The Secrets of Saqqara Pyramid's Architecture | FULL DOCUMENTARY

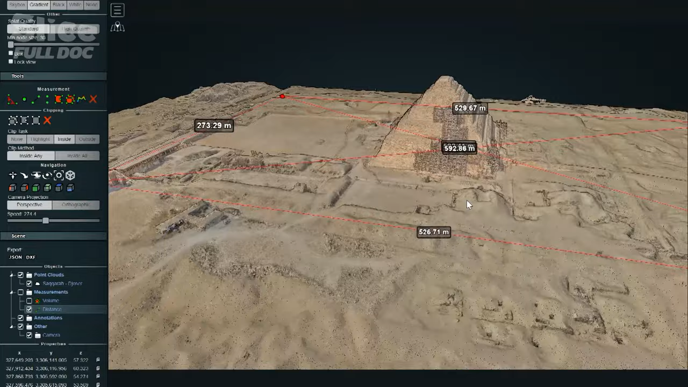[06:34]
These technologies today allow us to measure the pyramid and its surroundings with great precision and visualize it from angles that would be impossible for an archaeologist on the ground, allowing us to discover unsuspected new locations.
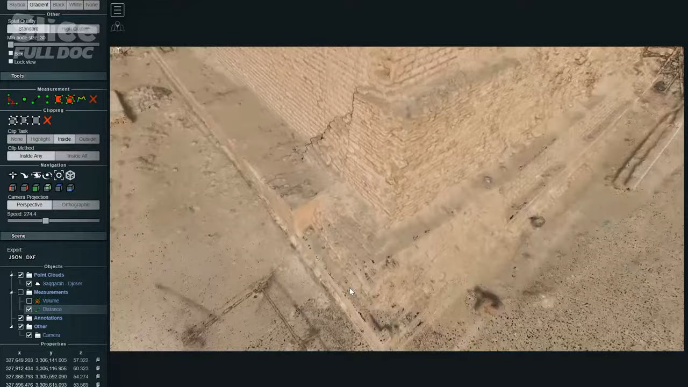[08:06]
Thanks to this model generated by powerful computers,
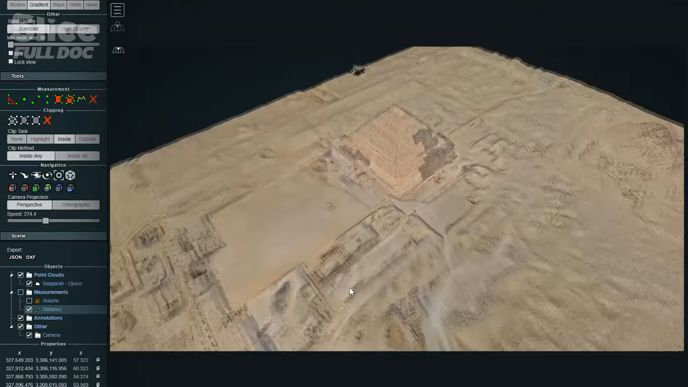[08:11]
archaeologists can study it for the first time from new angles and go in a single click from the tiniest detail to an aerial view.
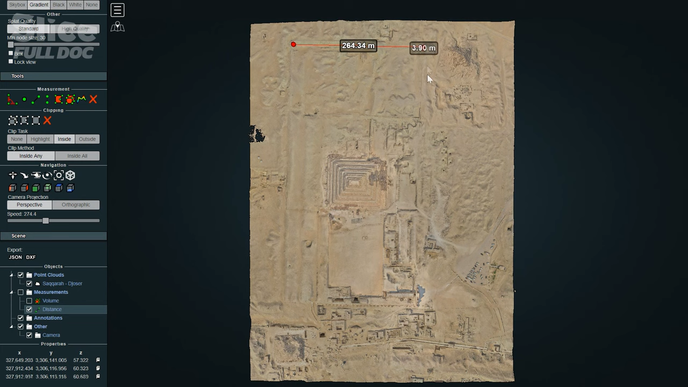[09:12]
Photogrammetry allows us to see with precision the boundary of the complex now buried under the sand and to easily carry out precise measurements.
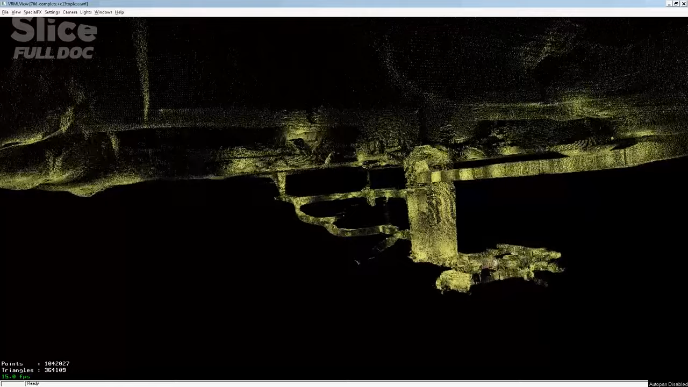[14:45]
This would allow analysis of the pyramid structure, which had been weakened by the earthquake in 1992. A 3D scanner projects a laser beam
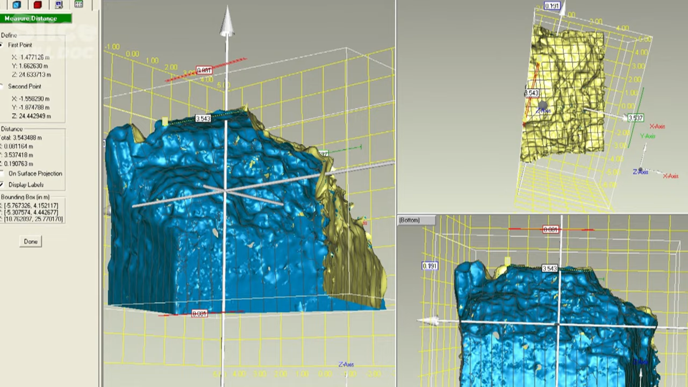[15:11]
The initial result is a cloud of dots, a very dense network of hundreds of millions of
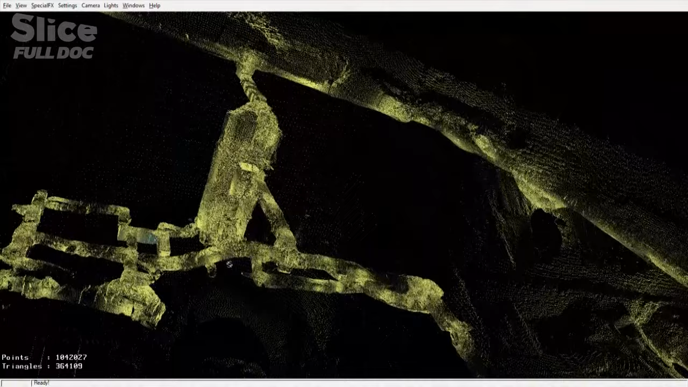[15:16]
points that gives us a model which we can work with on a computer screen.
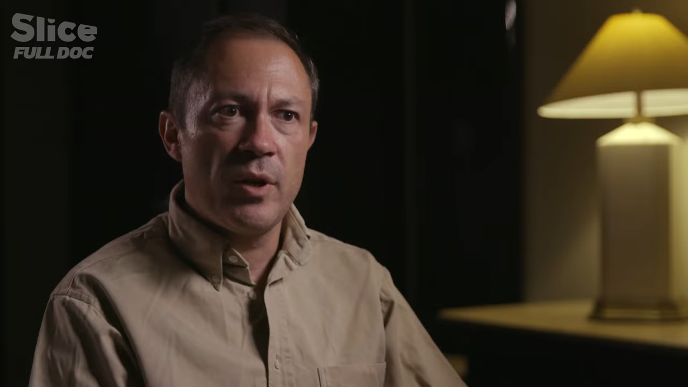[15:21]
We can note information and identify structural weaknesses.
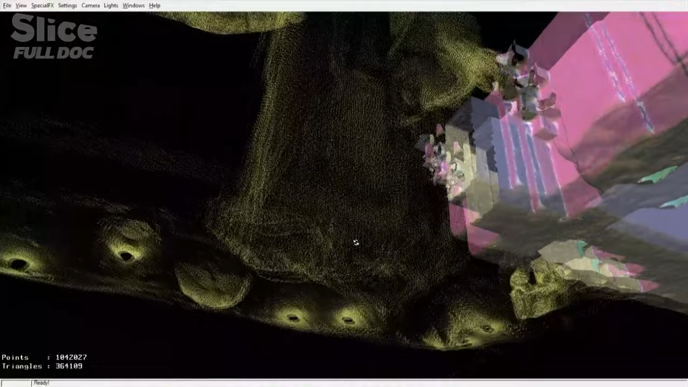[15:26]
The laser is stopped by the surfaces it encounters,
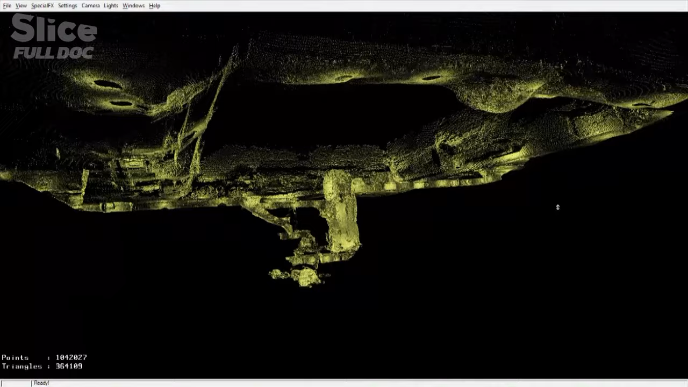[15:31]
but its extreme fineness and precision allow it to penetrate the smallest of gaps.
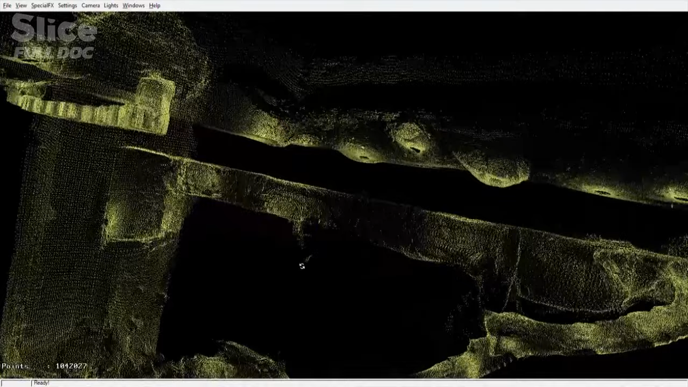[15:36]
It can thus detect fissures that would be invisible to the naked eye. When you have a wall and the dots go beyond that wall, you know the laser is passing through somewhere.
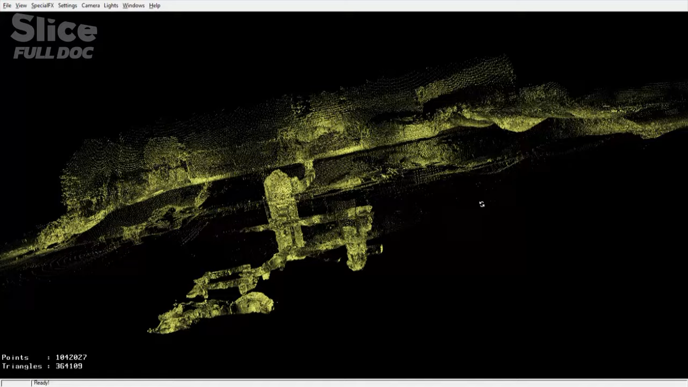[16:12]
This discovery revealed an extra kilometer of underground city. And the scan confirmed the intuitions of the first archaeologists who worked on this site.
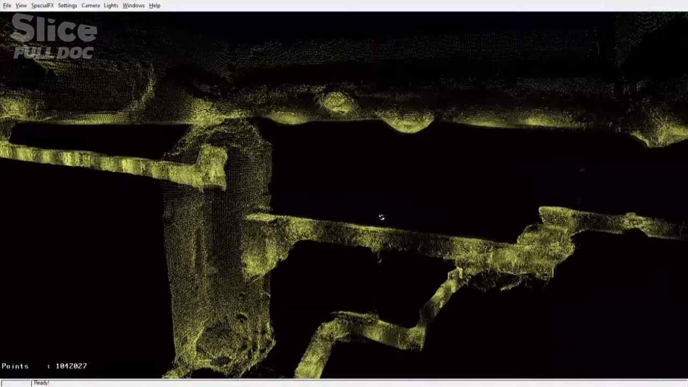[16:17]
This network of tunnels is centered around the pharaoh's tomb.
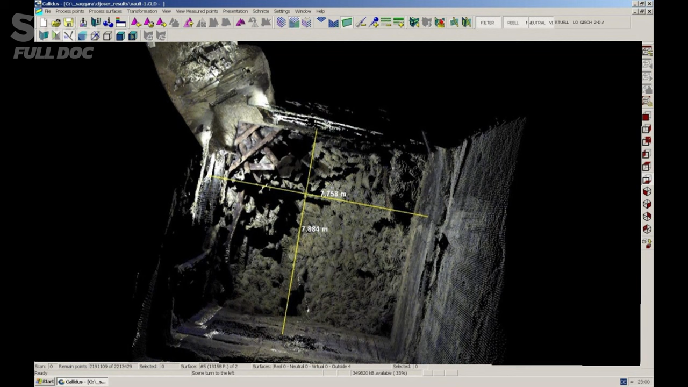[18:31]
It's a square with seven-meter-long sides located at the bottom of a shaft some 22 meters deep.
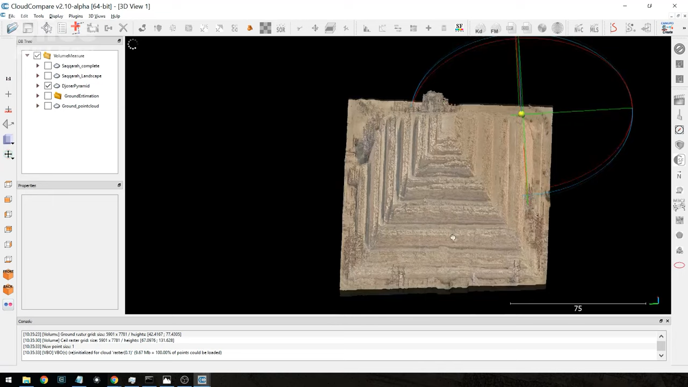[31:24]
Photogrammetry is a powerful tool for archaeologists.
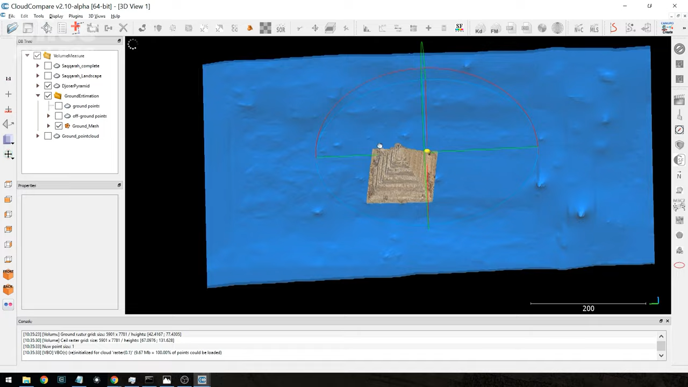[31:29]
It finally allows them to accurately calculate the mass of stone necessary for the construction of the Pyramid of Djoser.
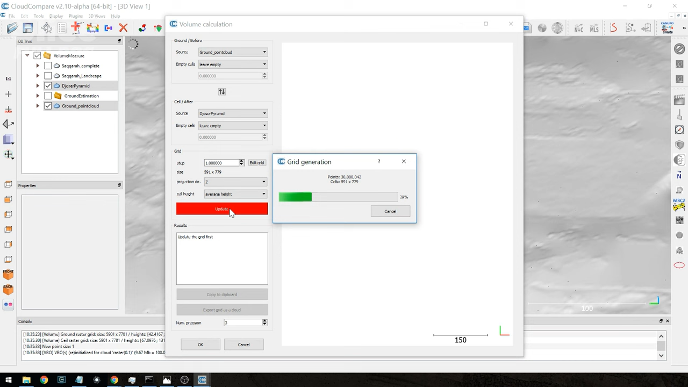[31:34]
They arrived at the figure of 271,900 cubic meters,
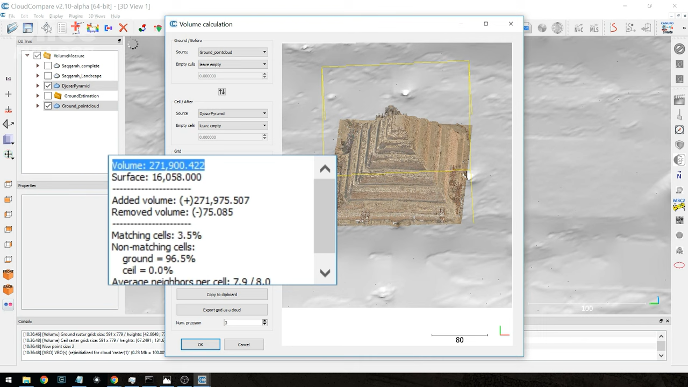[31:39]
a phenomenal volume to which must be added the volume of stones that have been stolen.